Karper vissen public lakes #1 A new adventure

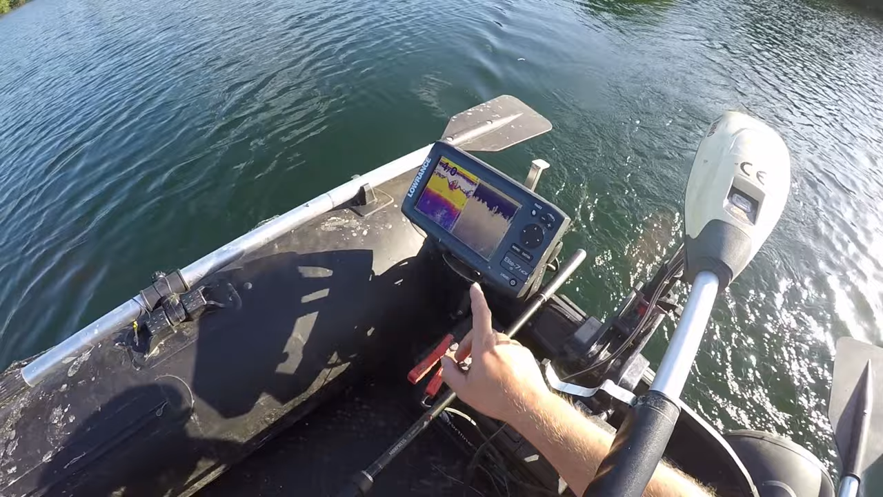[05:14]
In een downscan. Zie je dat vol staat. Niet gemakkelijk, maar de voldoening is eens zo groot natuurlijk als je geen vis kunt vangen.